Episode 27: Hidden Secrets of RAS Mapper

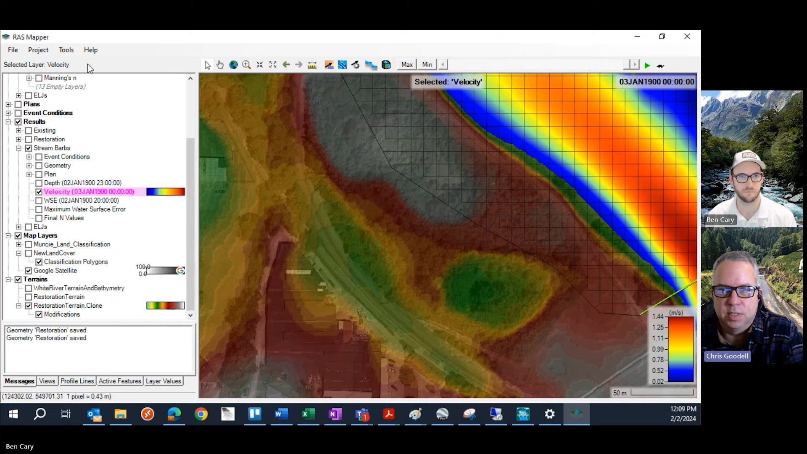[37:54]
You know, especially on a terrain, you probably don't need more than two decimal places. Maybe in SI, you might want to go to a third decimal place to get to the millimeter level. But sometimes in water surface elevation, you want to get a little bit more precise.
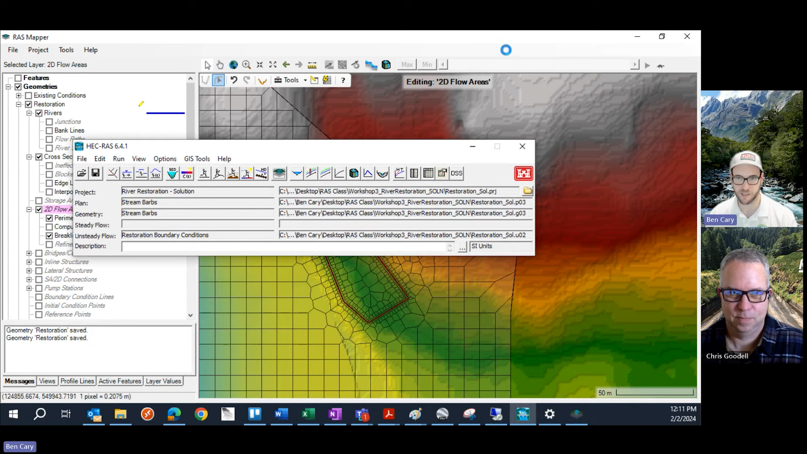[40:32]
And voila, we now no longer have any cell errors in the modeling domain. So I can right-click on this, save my edits, and move forward modeling the worst break-line orientation. Now, I love that they named it Try to Fix L Errors because,
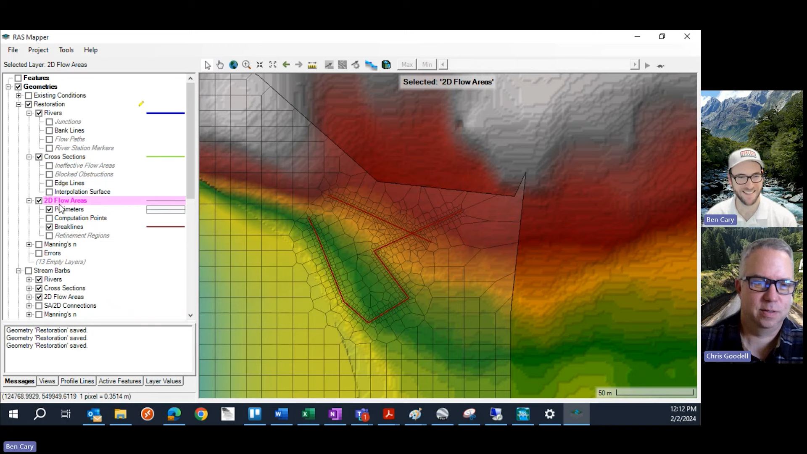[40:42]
yeah, I mean, it's not possible a lot of times to get them all. And especially on the first try. So it may take several tries.
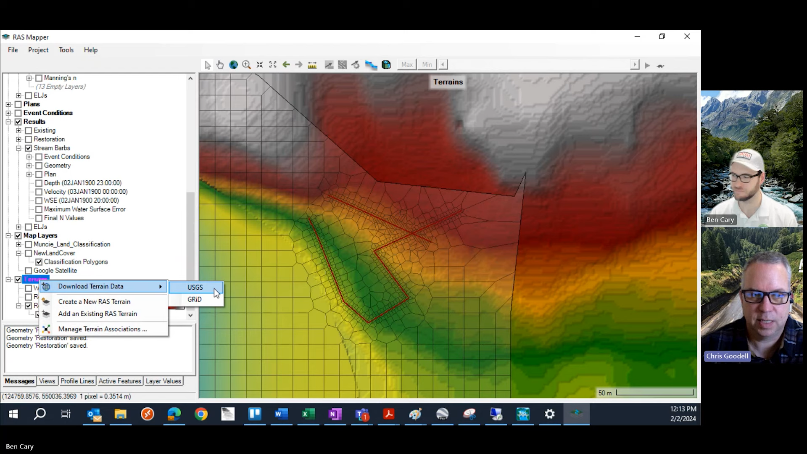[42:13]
So, yeah, if you click on that USGS, here we're going to look for all USGS data.
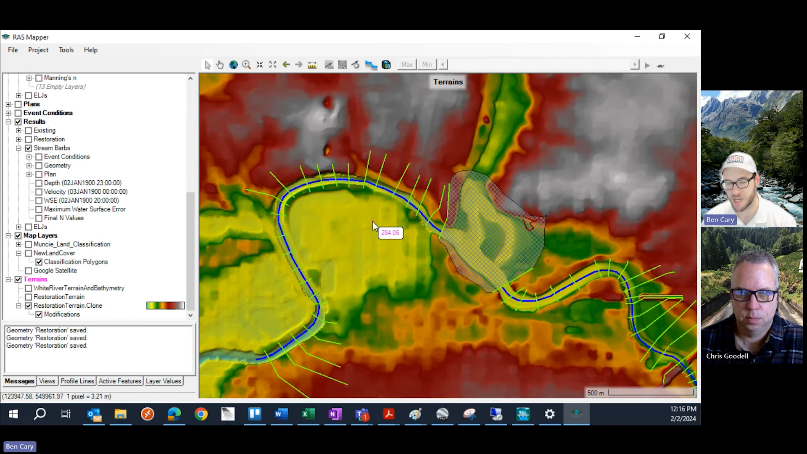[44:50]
well, the way I used to do it is I used to copy the line feature so there was a duplicate, and then I would adjust the length of each one so that it split it up kind of into two reaches. There was also kind of a more cumbersome way to do this in the Geometry Data Editor, which involved drawing in dummy reaches, splitting up the reach, and then deleting them. Now, in RAS Mapper, it's much easier to do this. All you need to do is, if you have any line features, it could be a cross-section, it could be a river center line, you can edit that line feature.
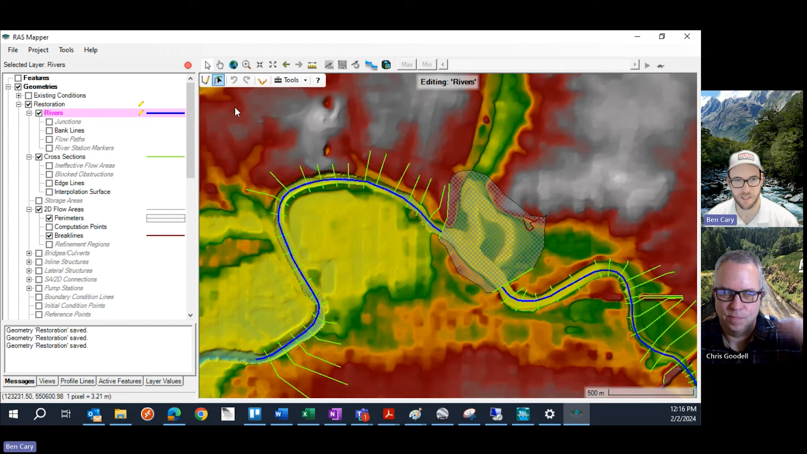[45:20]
Use the edit, make sure you're using the edit feature selector, and then zoom in, and anywhere along this line, if you right-click, you're going to have a bunch of different options. You can actually invert the direction of that line, that's a quick one. You can split the selected line, and then there's also some additional geospatial operations. But the split selected line is really nice. If you click on this, it's going to automatically split your river reach. It's going to ask you to name the lower one, as well as the upper one. And now, instead of having one single 2D reach here, or 1D reach, I should say, I have two of them.